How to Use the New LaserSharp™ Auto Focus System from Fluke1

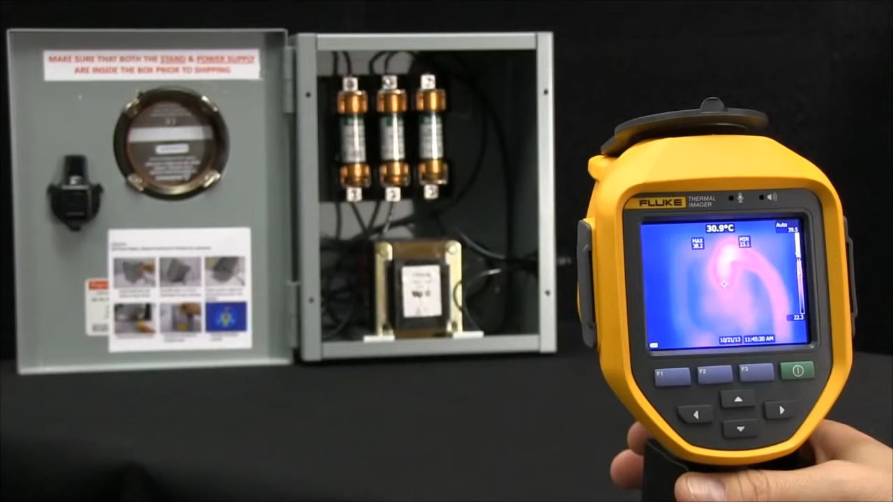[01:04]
On screen: spot 30.9°C
I'll simply pull the trigger, place the laser dot on the item you're inspecting, and release for an in-focus image each time you measure. It's that easy. Watch. Other autofocus systems have problems capturing consistent repeatable in-focus images. As you can see here, you are clearly focusing in on what's important to you.